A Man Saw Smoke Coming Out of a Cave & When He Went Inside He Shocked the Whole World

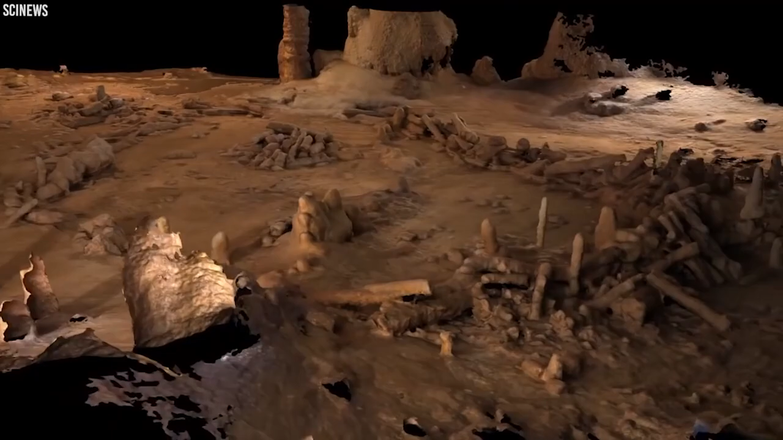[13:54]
Comprising over 400 stalagmites meticulously broken and arranged in circles, this 176-500-year-old feat stands as one of the earliest examples of man-made construction deep underground.